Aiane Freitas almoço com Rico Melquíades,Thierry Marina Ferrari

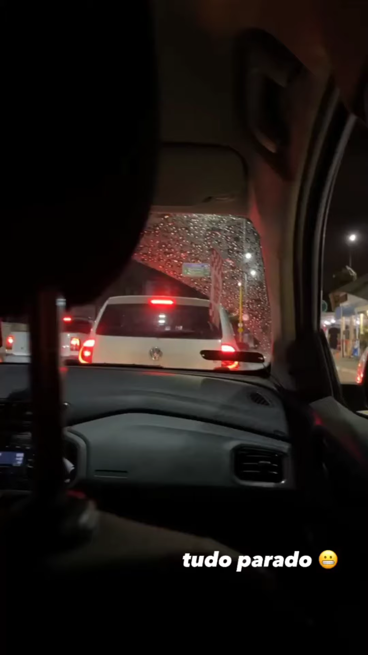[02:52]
Parece que quando a gente tá atrasada, gente, ó. Tudo colabora. Porque o trânsito tá parado. Simplesmente. Eu esqueci do horário. Porque esse horário é... Horário de pico. E aí, ó. Estou atrasada. Mas é...